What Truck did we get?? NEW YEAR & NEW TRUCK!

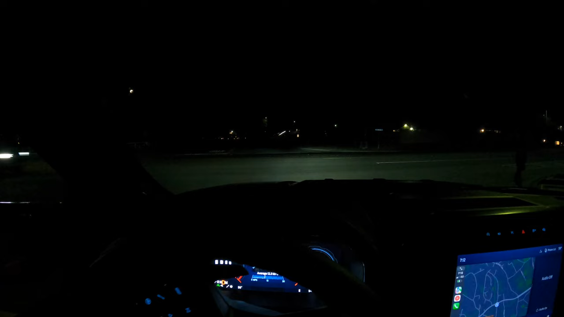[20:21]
Oh, yeah. Watch. It'll turn on. Watch. I'll go right. And there goes the lights. And then when I go straight again. Look. See the lights move? Put the blinker on. And then you'll see the lights move. See how they move? They know you're going to turn. Catches you slowing down. And then they go back. See that little movement? It, like, knows the road, so it moves with the road.
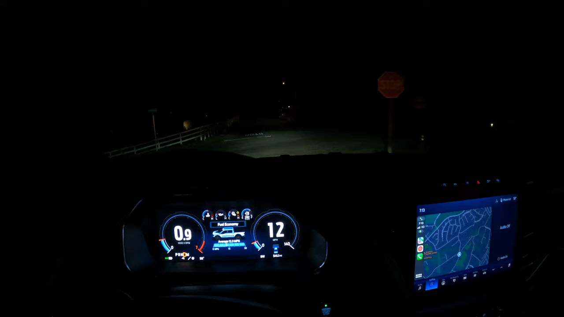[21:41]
I specifically waited for nighttime to show you guys. See, like, it knew that car was there and turned them off. And it's to the right. And look, they go right back on as soon as we pass that car. Isn't that crazy? Like, I feel, like, so cool. But, yeah, I'm fascinated with this truck. This is, like, the Gen 2 Raptor. Raptor is just my dream truck in general. But that Gen 1 was, like, the original dream. And then the Gen 2 came out. And that was the second dream.